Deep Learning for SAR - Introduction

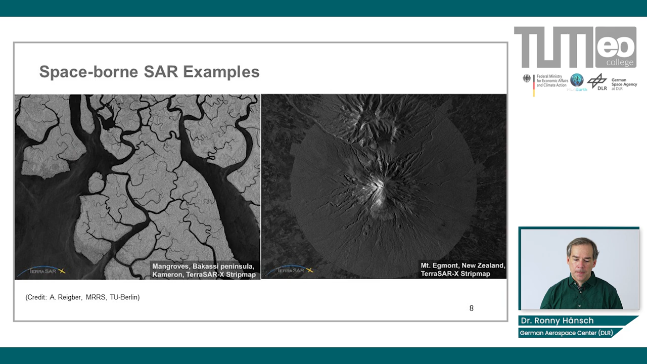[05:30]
And outside of the national park you have like agricultural fields and cities and urban areas and so on. That's why you have this circular structure. Now we also have a lot of airborne sensors, a lot of airborne systems, where the SAR sensor is mounted on an aircraft.
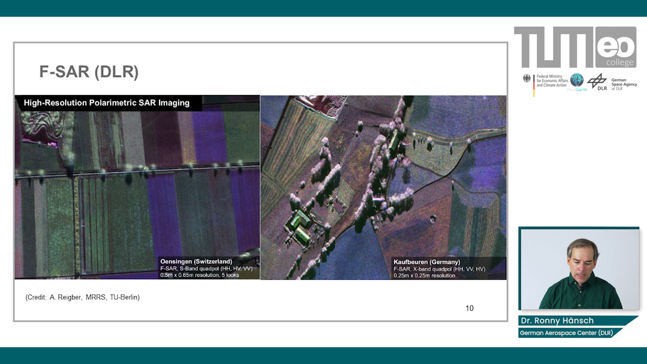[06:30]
buildings, individual trees and so on. But still, in order to really understand all the finer details in the SAR image, you need quite some expertise. One of the biggest problems in SAR is called speckle. Now, imagine you have multiple small objects in one resolution cell.
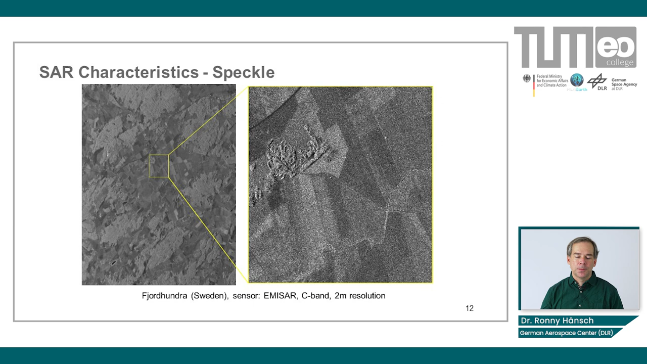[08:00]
In an optical image, even if I have the camera at the same position, I take exactly the same image, the noise will still be different. Speckle will be the same. But of course, we are not really able to get the exact same acquisition parameters. The other thing is, if you just move this slightly, right, then the geometric relationship of all those small objects will have changed very, very much, right? So this means you get a very different signal, right? The amplitude will be different, and so on. And this is what we see as something that looks like noise in the image. It's not really noise, although a lot of people call it in this way, and it's very often modeled like that. But it's this random fluctuation in the amplitude that we are measuring, right?
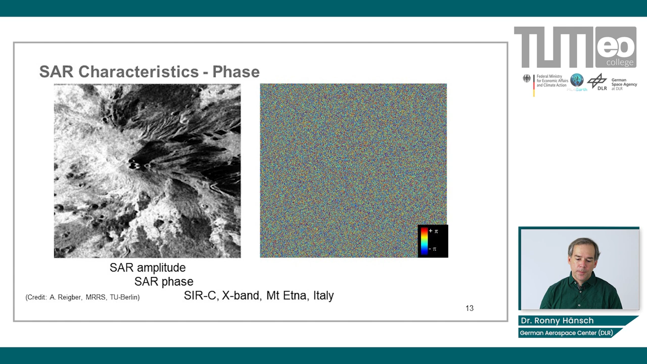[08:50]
If you look at the face of the signal, it looks like here on the right-hand side, it's basically completely random. As I said, it's not really random, it's a chaotic signal, but there is no information in the face of a single SAR image. Other effects are foreshortening, since with radar we are measuring distances, not angles.
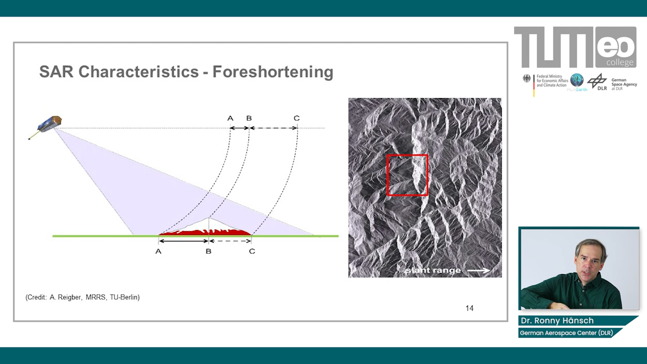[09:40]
right? And the slope that is facing away from the sensor will be a little bit extended. And if you increase the slope, you will come to a point where you not only have foreshortening, but layover.
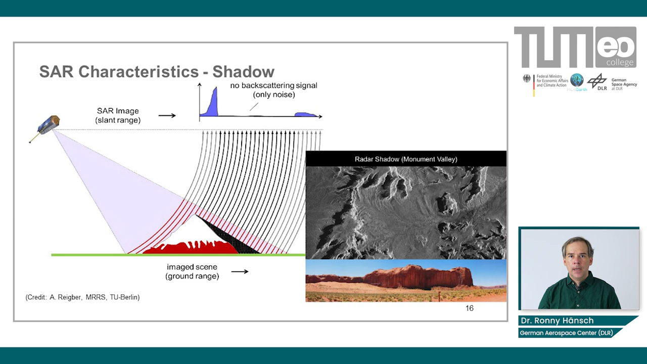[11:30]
then this person can directly tell you where the sensor was flying and in which direction the sensor was looking. There are many different variants for SAR.
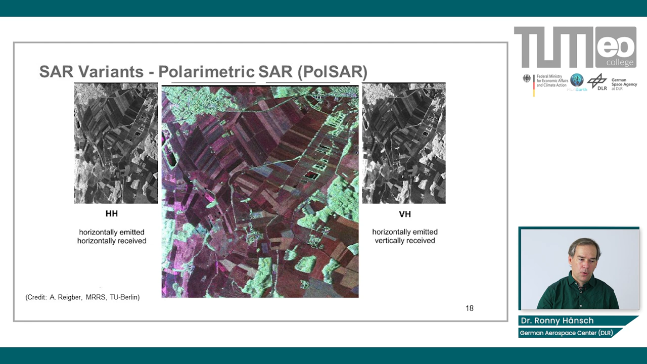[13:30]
But usually we are choosing a coloring scheme that is putting forest in the green area, for example, because it looks more natural to us. So just to summarize a little bit about this brief SAR introduction. SAR is an active sensor. This means we are independent of the sunlight. We can take images at any time of the day, also during the night. It's based on microwaves. This means we are more robust to weather conditions. We can look through clouds, through smoke, dust, to some extent through vegetation. We can look through ice and sand and snow, as long as it's dry, and so on.
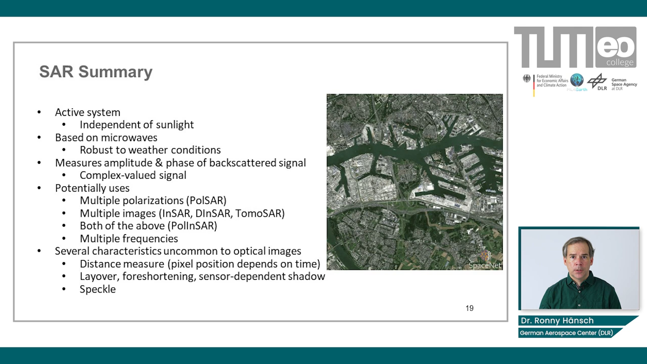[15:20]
I already said that. It's a distance measure instead of measuring angles, which causes layover and foreshortening. We have a sensor-depending shadow, not an illumination-depending shadow. And we have the speckle effect. And about the speckle effect I want to talk more in the second part of this lecture. We have a sensor-depucle effect. We have a sensor-depucle effect. We have a sensor-depucle effect.